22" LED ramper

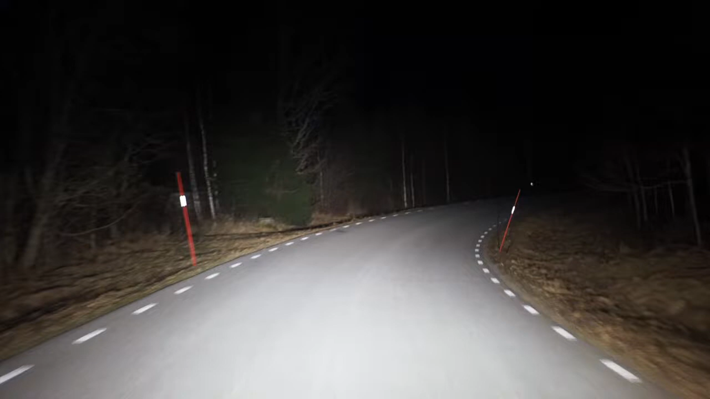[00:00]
då är det dags att jämföra fyra stycken 22-tums LED-ramper. Det här är då Land Rovers halvljus, Land Rovers helljus. Sen lägger vi till Crazy Rides LED Force 74505, ser ut sådär. Och så byter vi till OptiBeam Dual Captain, ser ut sådär. Och så byter vi till Award, Swedol's Award.